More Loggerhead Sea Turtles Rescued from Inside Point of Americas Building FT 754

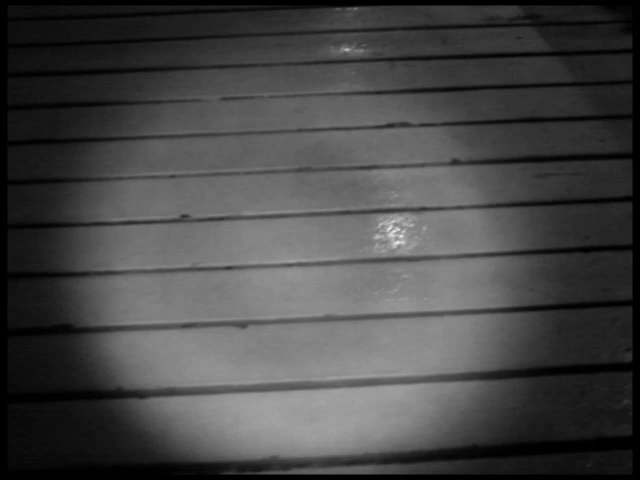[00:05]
Okay, here we are at POA again. This was Ness 754. It hatched out about an hour ago.
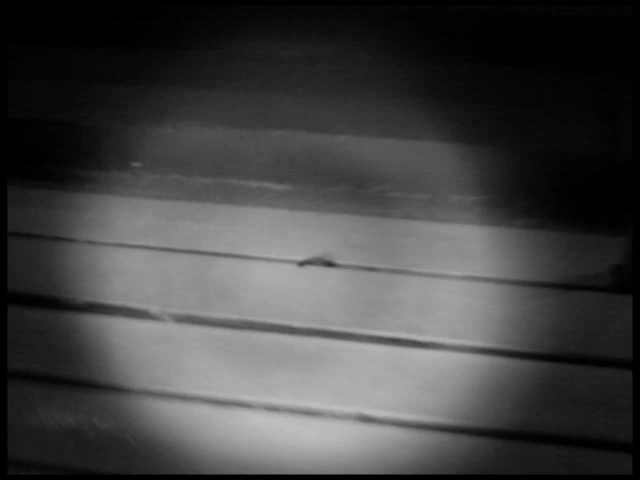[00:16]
You can see we have hatchlings in here once again at POA, stuck in between the boards,
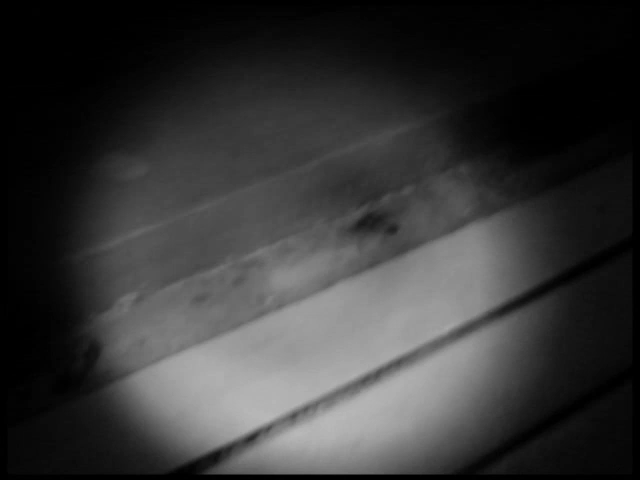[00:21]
crawling along the walkway here. We have several hatchlings we're trying to recover in here. Here's another one crawling along.
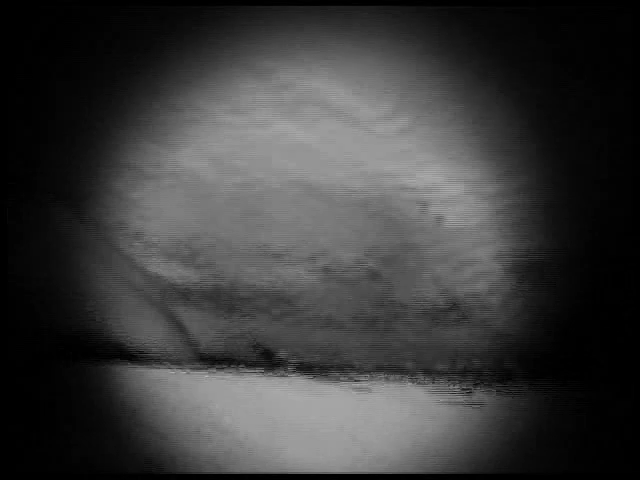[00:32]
This has happened over and over and over and over here at POA. Here this one might need to be rinsed off.
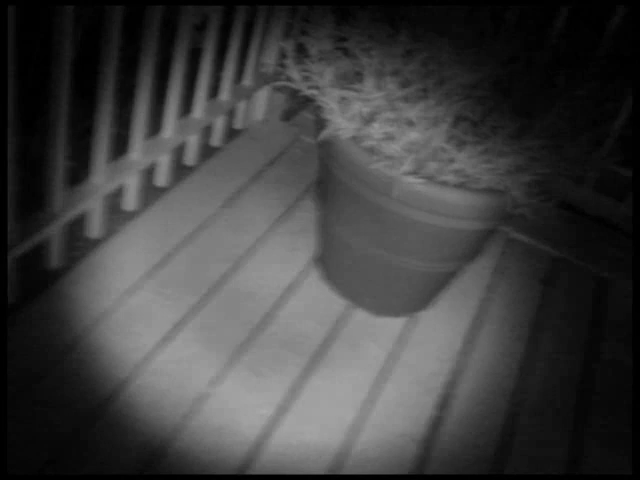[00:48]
Real careful, careful, gentle. Here we have another hatchling. We're in recovery again at POA.
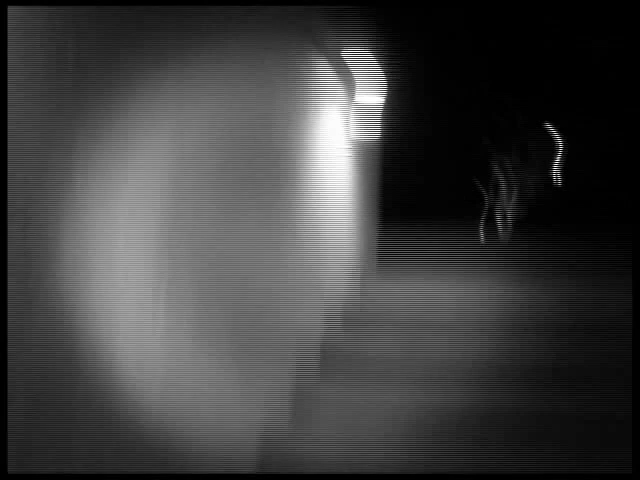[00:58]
These are the lights that they're being drawn to again. Let's give this hatchling a gentle, gentle, gentle.
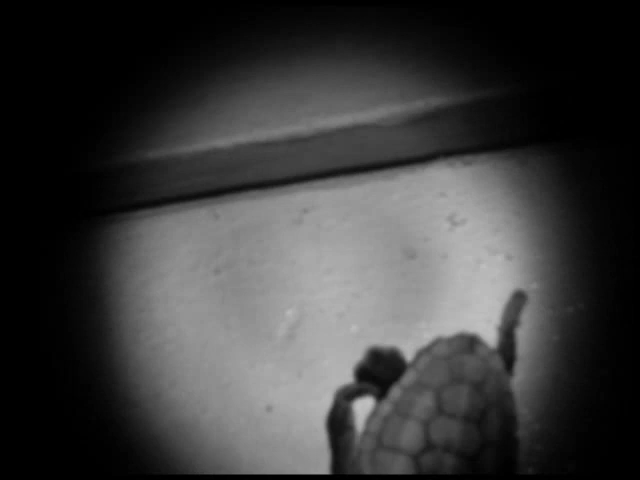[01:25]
Here's another one stuck in the planks of POA. There were two that were walking up and down along the road.
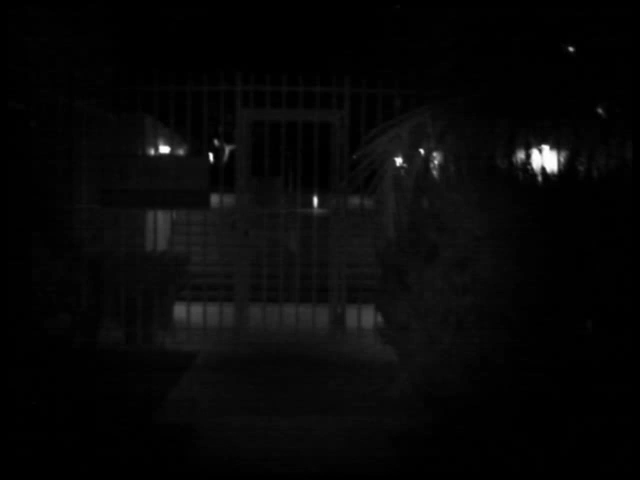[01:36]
We only found three of them, but we followed five tracks into this gated area.
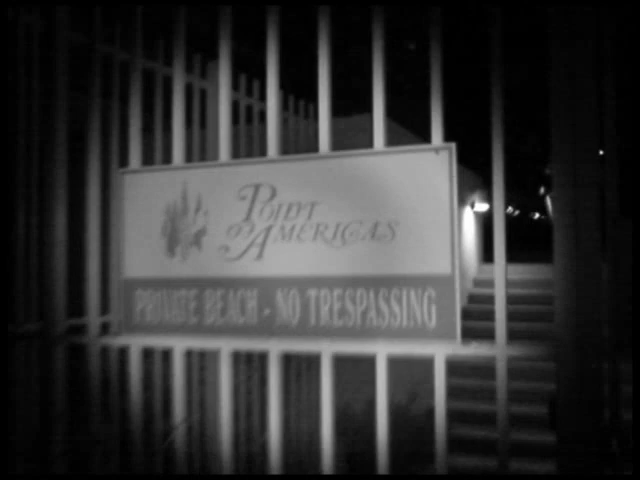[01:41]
This is the south gate, point of America.
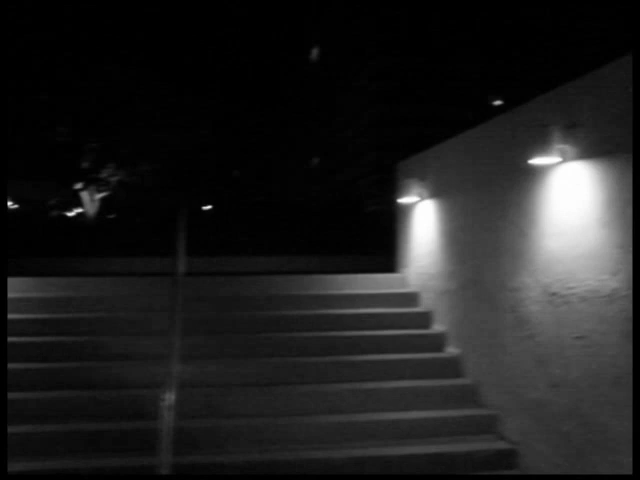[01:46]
And these are the new light fixtures that are dark sky compliant.
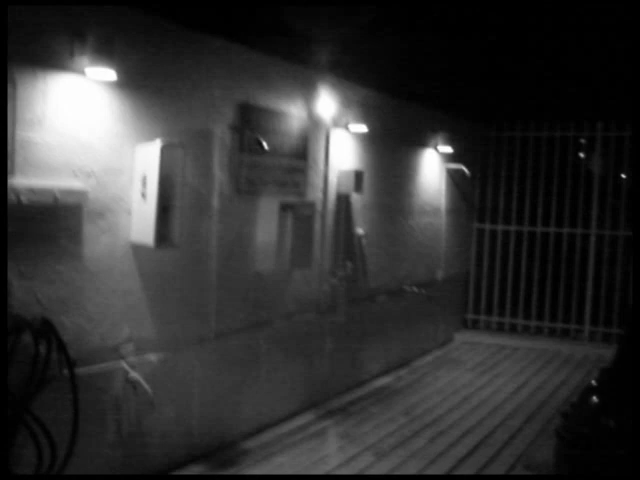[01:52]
However, they light up the whole wall with bright yellow light. On September 18th, and the chamber was right underneath the tape. There's the chamber and there's the stake. So we've got clearance there of about two feet, which is good.
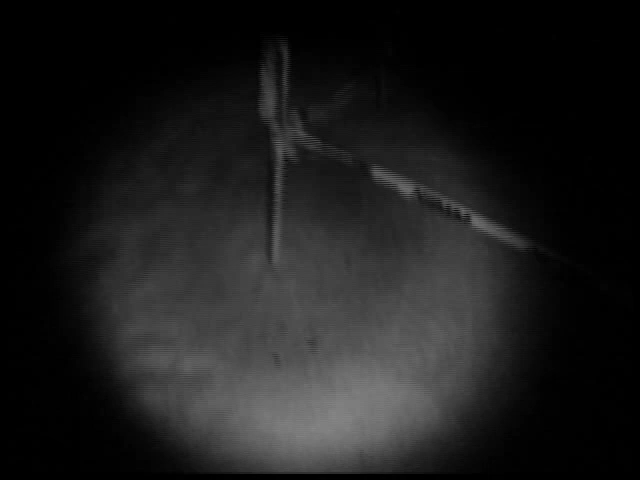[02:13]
We like it when the stake is not in the chamber. And this is what these hatchlings hatched to see.